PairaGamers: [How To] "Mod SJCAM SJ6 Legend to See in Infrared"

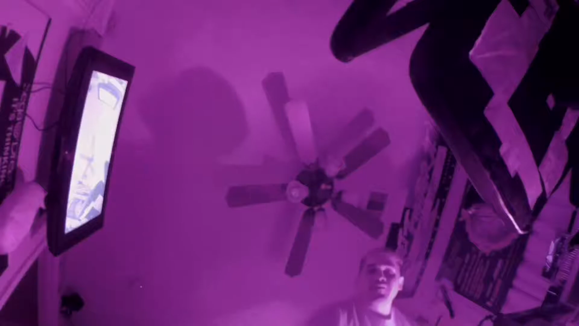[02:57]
generally what we do is a we make the video black and white because with this SJ cam we don't like that look
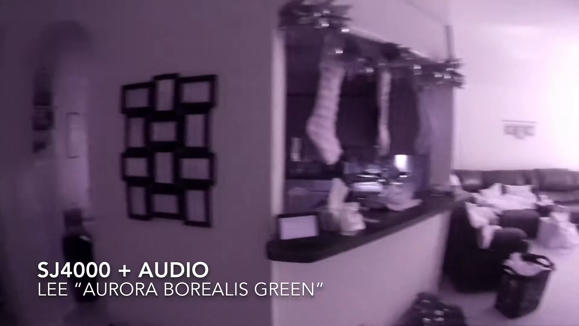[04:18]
so here's a simple test this is infrared light coming through the window using
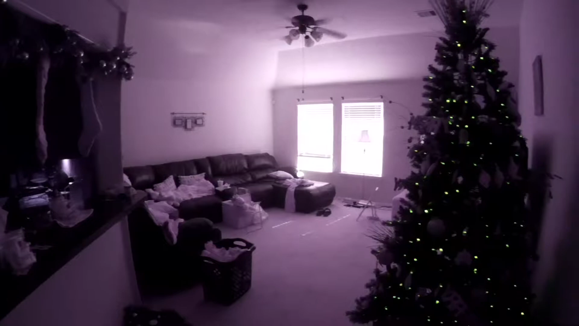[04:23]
a green forest green filter here's my Christmas lights I don't know if you can see the that they they change from
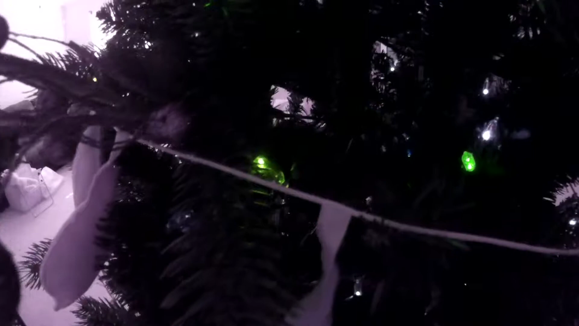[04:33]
color to white and they all look green I guess I don't know but I'm right now when you're not using infrared light see here's a fluorescent lighting in my game room so
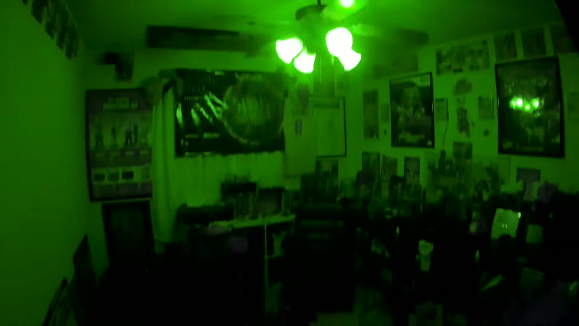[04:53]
they don't really produce a lot of infrared so this is very uh interesting isn't it infrared coming